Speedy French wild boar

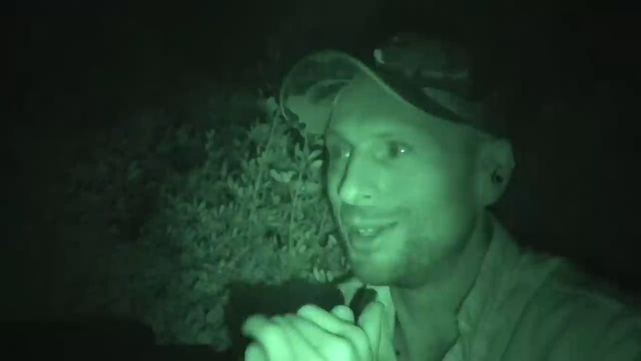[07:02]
I was really struggling to get the camera on a pig that I knew I could shoot. Those young pigs were just running around, running around, playing.
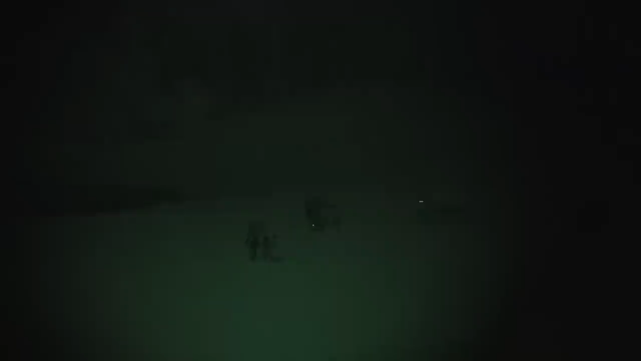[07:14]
There was a coiler there that kept chasing them. It was so exciting. I picked the gun up and put it down probably 50 times and just as I got the camera on, picked the gun up, they moved, they had a little run and the pressure was really starting to build.
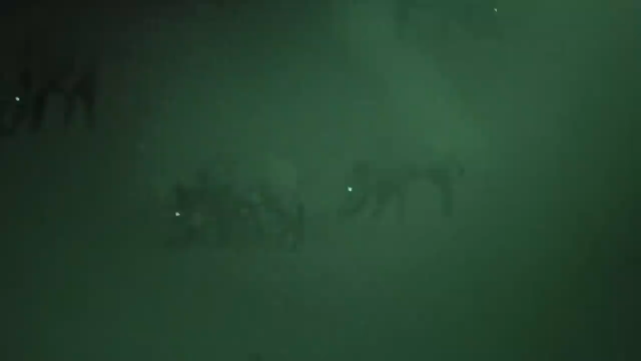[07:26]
It's really not easy to film your own hunt. As I'm sure a lot of you know, you've tried to do it and it's really not easy. But they just stood three of them pretty close together and I was like, right, the three are there. Just take one that's broadside, picked up the gun quick as I could and just squeezed on the shoulder. And wow, the adrenaline is just coursing through my veins now. They were out for five, ten minutes, half an hour ago. And I just decided which one was the one to shoot.
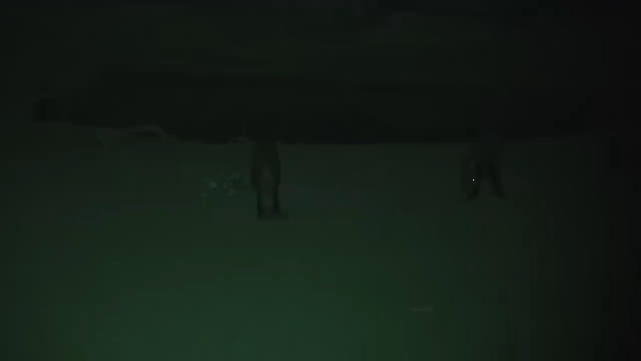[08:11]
But I could see that what was a chylar and what was a sow, these were just a bit bigger than piglets, which are perfect to take, really, really, really chuffed about that. It was so exciting after three, four hours of sitting here, like when it actually happens, it's just really, really exciting.
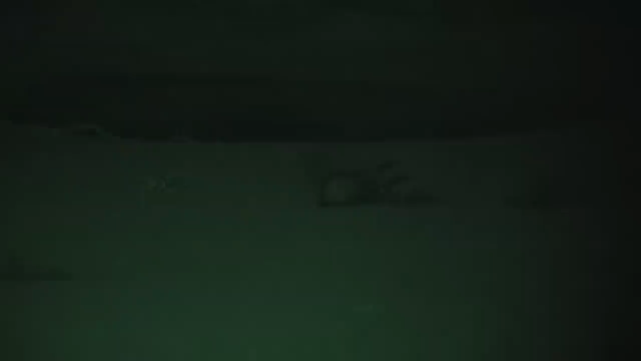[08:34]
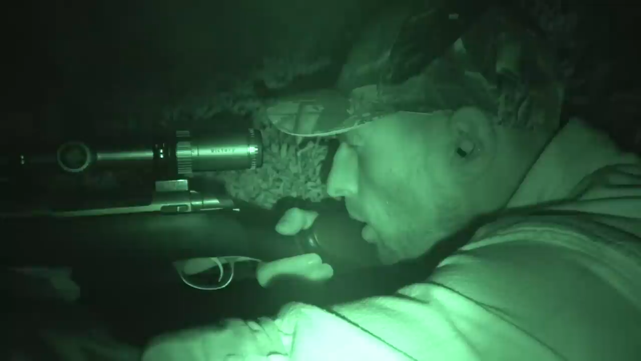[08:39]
Well, that really got the blood gone. Oh, I'm absolutely shaking after that. That was so exciting. I've never shot under moonlight before with a rifle and it's quite hard to trust yourself.
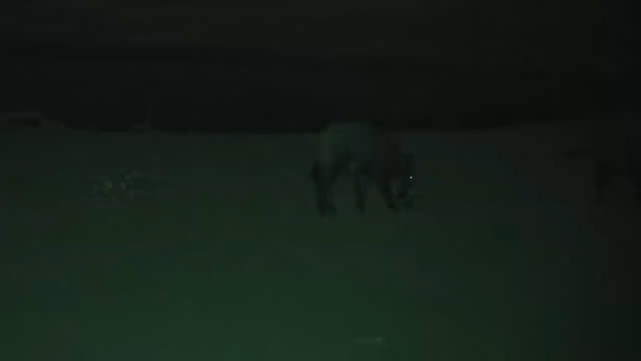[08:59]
So I kept getting on the target. I knew I was right, starting to squeeze the trigger and then just having a little doubt. So eventually I just said, yep, you could see them taking steps.
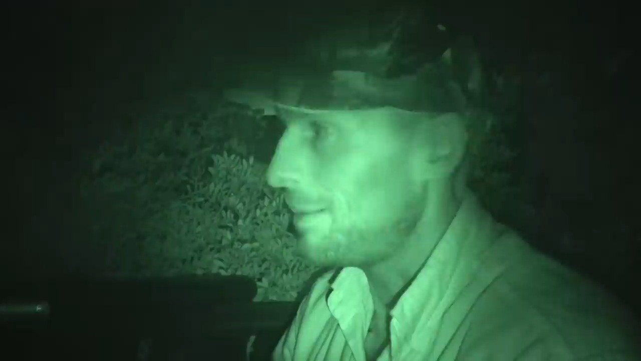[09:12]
So I knew which way they were walking.
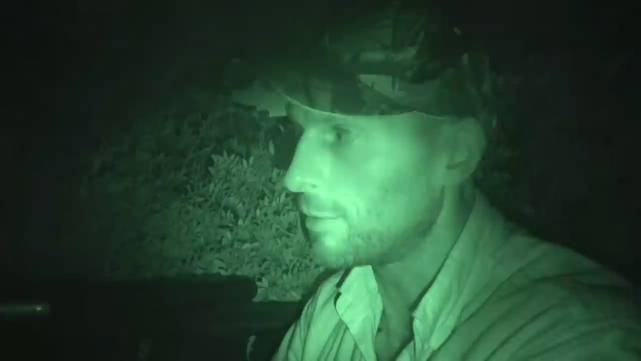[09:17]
So I said, yeah, come up the front leg and I know that's the front of the animal. And I just squeezed the shot and that one's gone down on the spot.
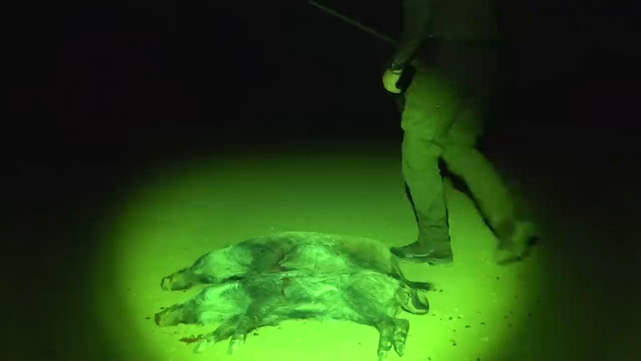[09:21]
But yeah. Well, there we are two, two beautiful young animals and yeah, really exciting hunt for me. I've never shot under the moon before. And that was a new challenge and I actually found it very exciting and like to think that yesterday I was in Ireland in eight degrees and rain and 24 hours later, I'm in the south of France shooting wild boar. Just a quick flight down, a short drive, a really, really, really good value hunt.